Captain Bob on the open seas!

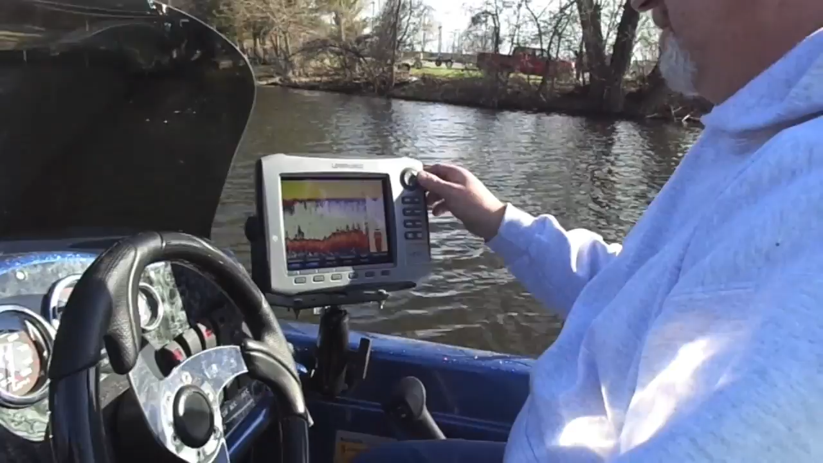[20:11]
What is that, fish finder? Fish locator, yeah. Oh, I can pretty much rule the world with it. So you can pretty much rule the world with it.